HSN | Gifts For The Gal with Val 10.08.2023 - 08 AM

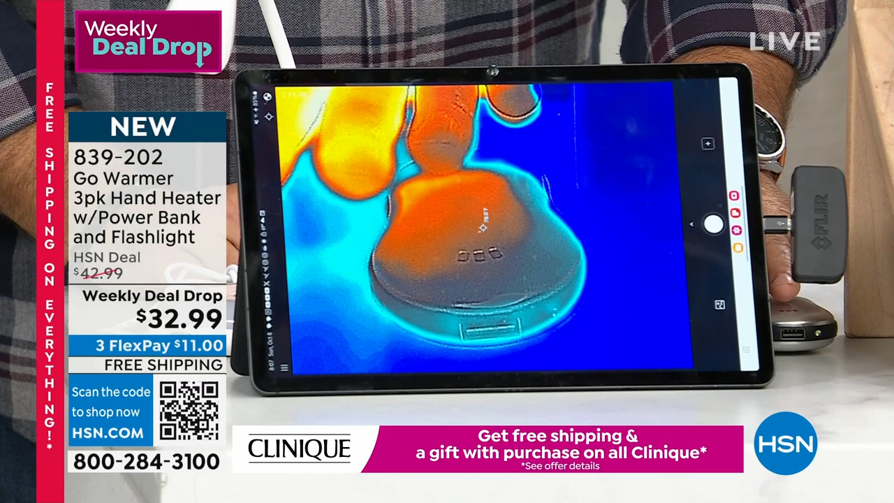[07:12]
ton of heat it's actually not because my hands are like the same temperature as it right now right but watch this if i turn this one on if i find that button
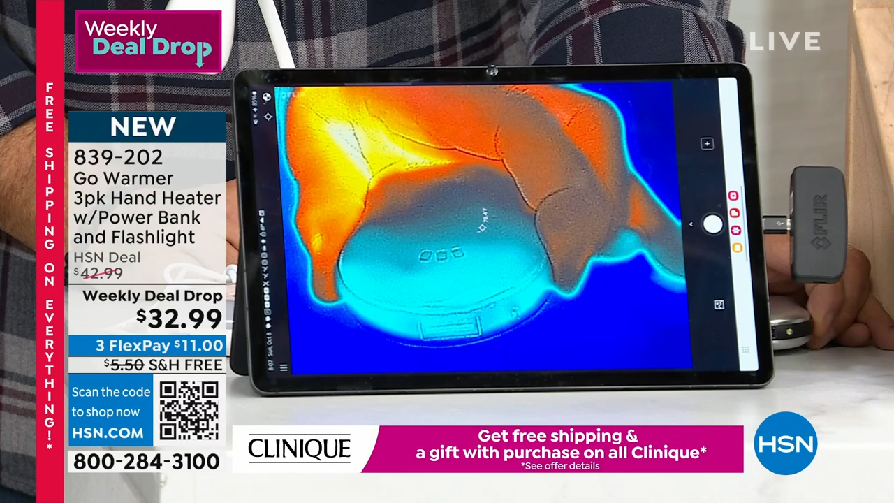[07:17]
on the side here there we go i'm gonna press and i'm gonna hold that for two seconds okay
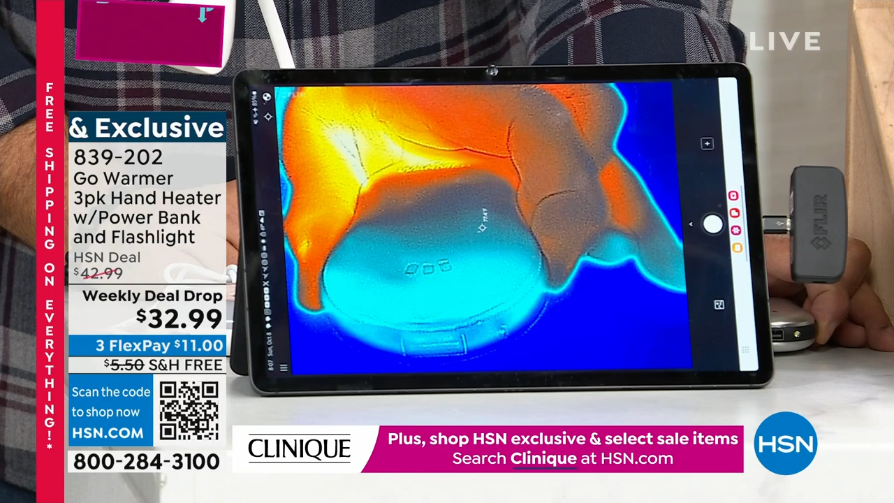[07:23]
so there's the come on there we go okay low medium high now watch watch how quickly it's going to start changing colors because right now it's going through all those heat setting it's going to go from about you know room temperature all the way up to over 100 degrees very very quickly but look at the area every place around behind it is cold because in this studio we keep it in the 70s you know what i mean yeah so this is much much warmer than that but that's why this is such a great gift idea for anybody that works outdoors or if you're yourself love to spend